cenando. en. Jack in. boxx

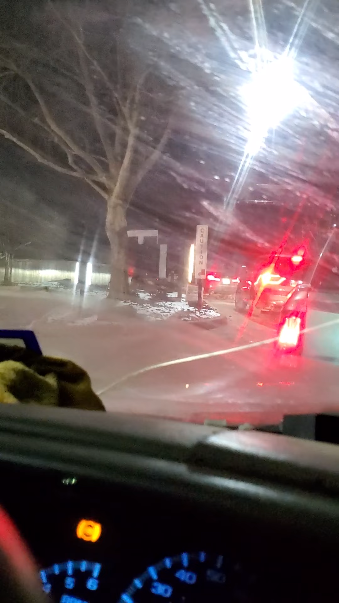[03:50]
pero ahí se puede ver, hay varios carritos, en frente de mí, hay como unos, pues, hay como unos ocho carritos ya, seis carritos ya, en un momento más, vamos a pasar a la ventanilla, a tratar de, de ver el menu, verdad, a ver qué es lo que se nos antoja el día de hoy, ah, vamos a gastar un, un poquito de dinero, verdad, a veces, aunque uno no quisiera, gastar, pero bueno, tiene uno que comer, aquí, estamos hablando, verdad,